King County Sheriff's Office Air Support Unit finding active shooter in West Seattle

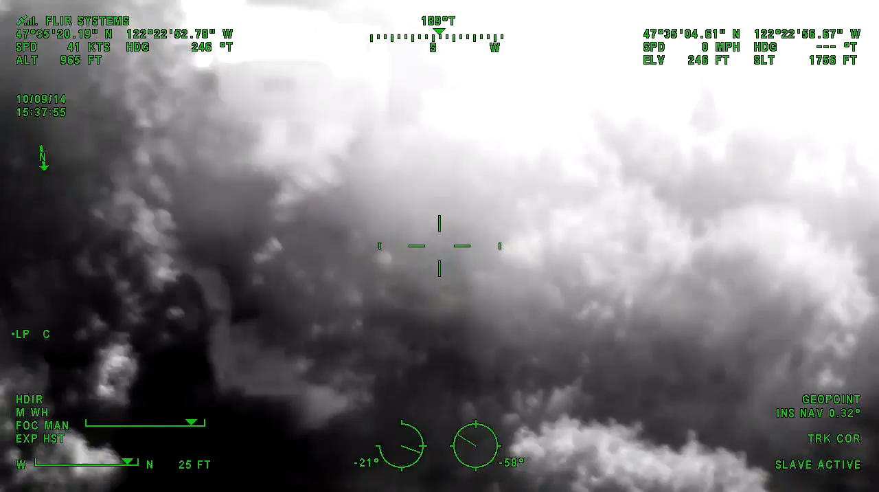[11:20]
Frank 1 and myself are up by 81 spikes. Where are they compared to the bikes?
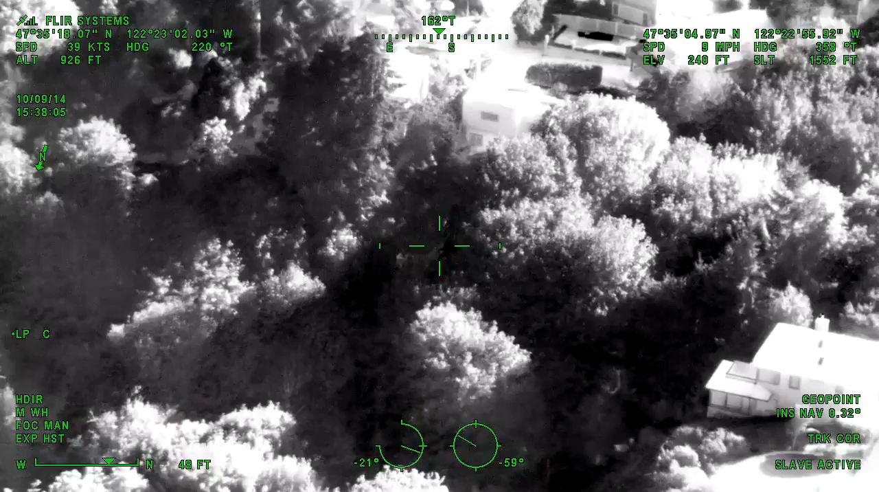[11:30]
So, William, 81, where are you in relation to your bicycle? North of, at the very last house, blue, at 2118 and 2123. You can hear the male screaming.
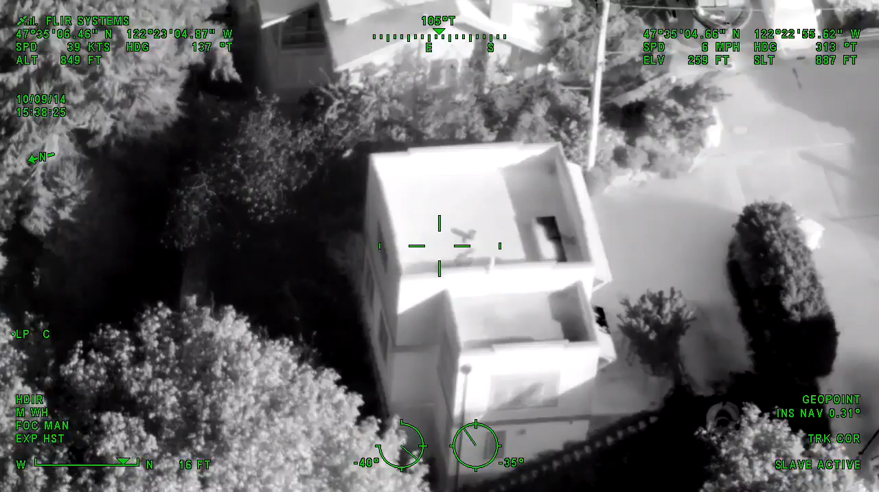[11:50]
I believe he's on that trail. This may actually be a better access point because it's downhill and you can see a lot more.
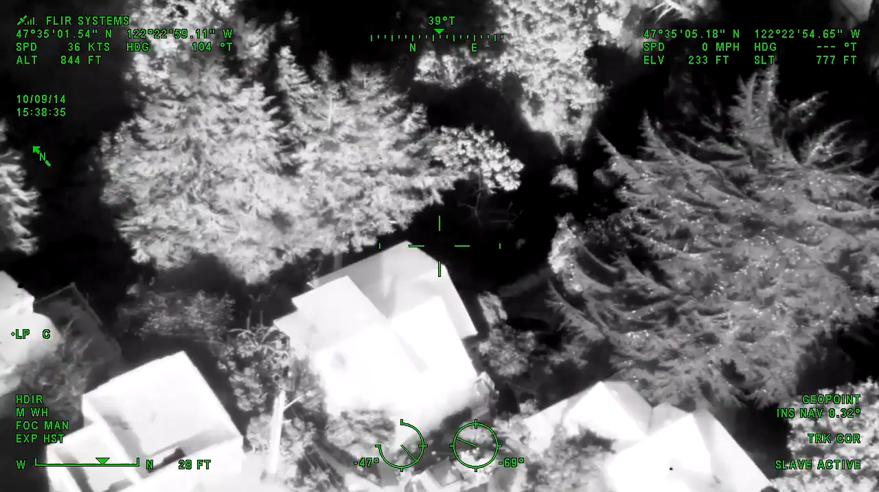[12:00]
So Guardian 1, is anyone down on that trail right now?
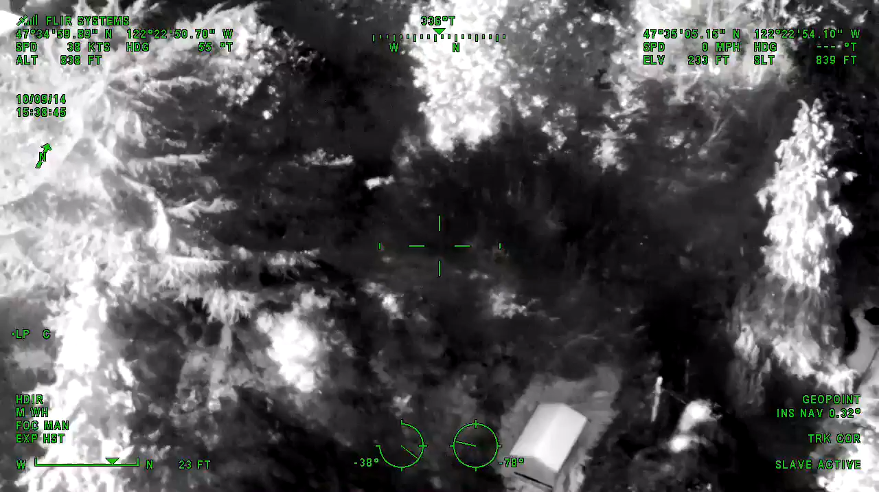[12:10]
Are there any units on the trail? Guardian 1, just to your left, that light-colored house, that's where we can hear the screaming coming from. Yeah, I see a couple of people down on the trail. Are any officers down on the trail? If not, then there's somebody down on the trail. Chief Frank, we should not have any officers out on trail.
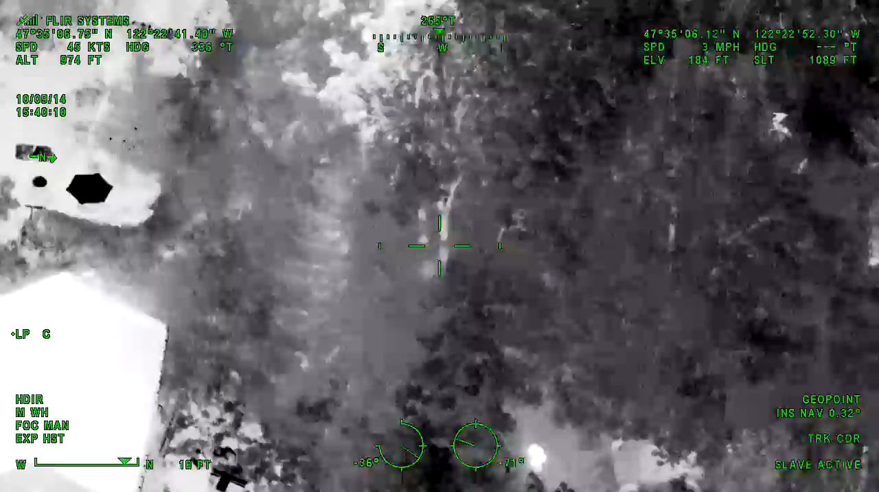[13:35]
All the screaming is coming from that light, pale green house.
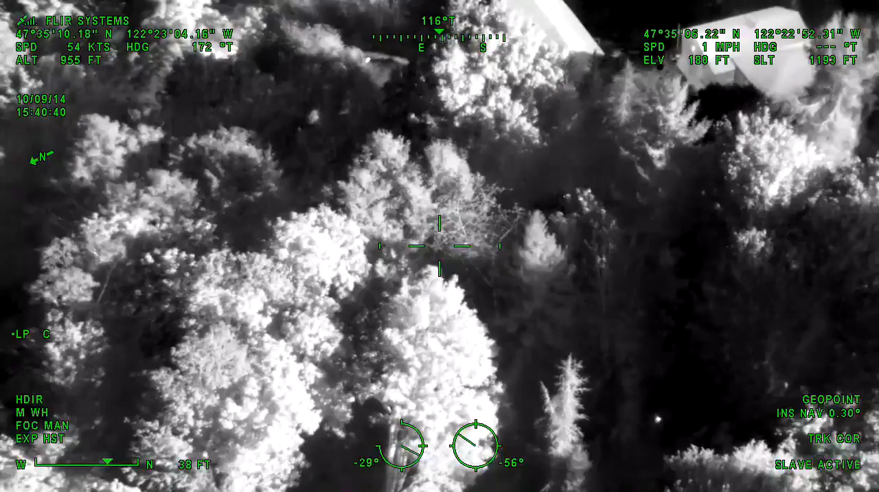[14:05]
Just locate our signal on the way up to the driveway.
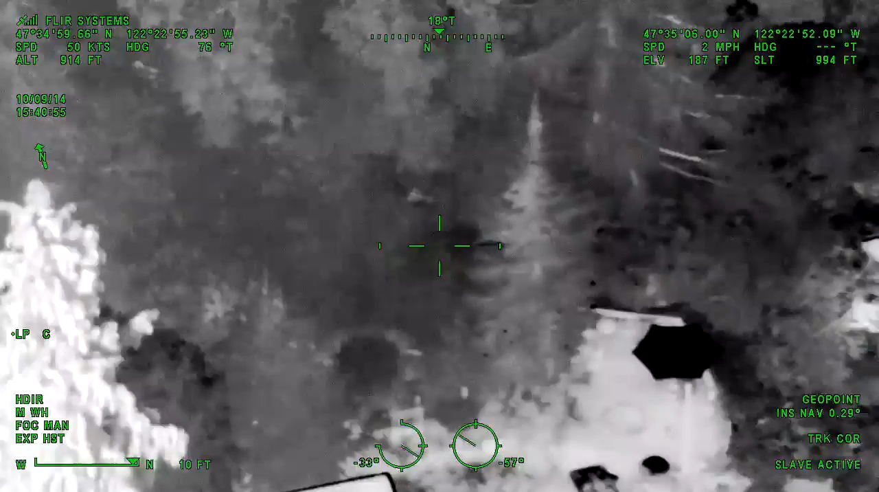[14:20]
Guardian 1. Okay, to those three officers that told me that the screaming was to the south,
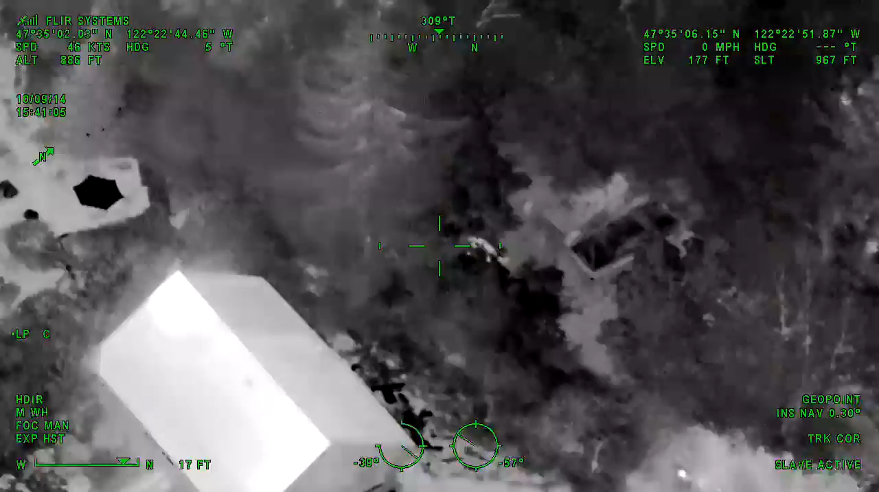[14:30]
I got a person laying down on the ground next to a bunch of vehicles just south of them.
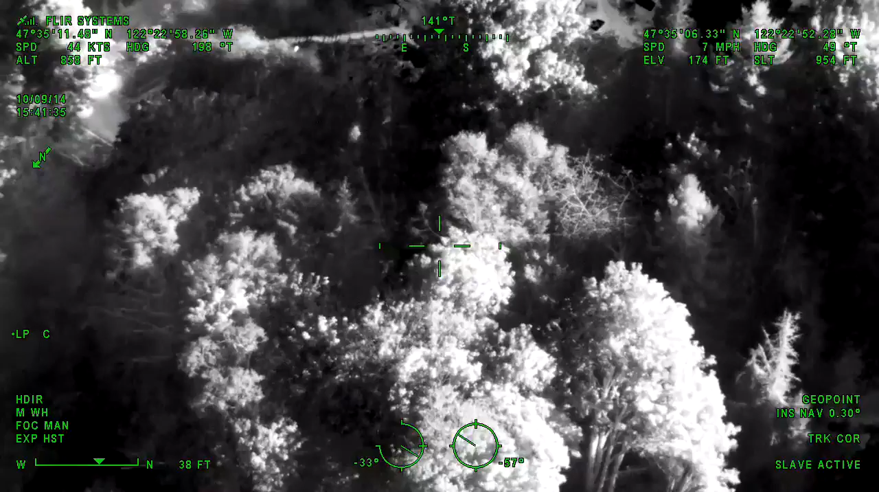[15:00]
heavily treed and bush, and lots of bushes.
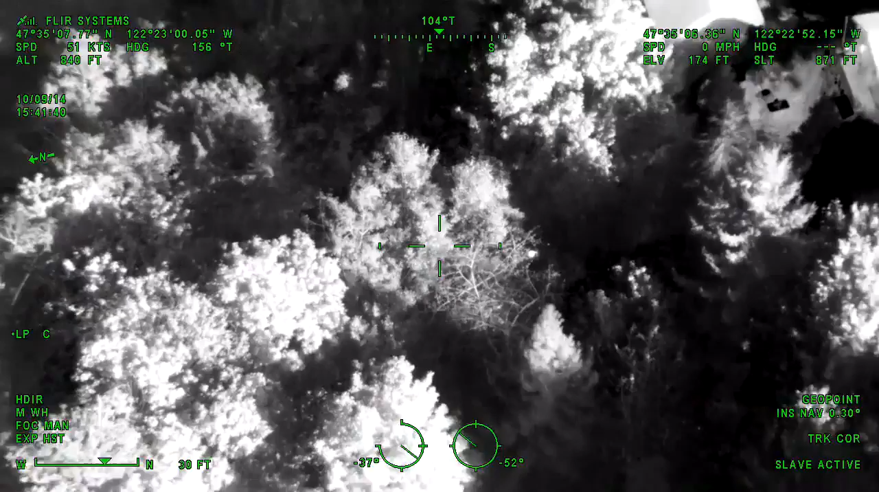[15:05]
Okay, there's a there's like another driveway comes up from the south and ends right down below you guys,